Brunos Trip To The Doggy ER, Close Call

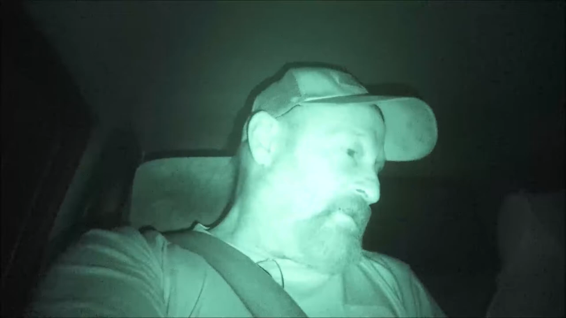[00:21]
we gotta drive a half an hour to the emergency vet Bruno's got a bone stuck in his throat so he's having a hard time breathing and he's coughing and stuff so we're gonna take him to the vet and I got you on night vision because it's dark so hopefully they can get it out for him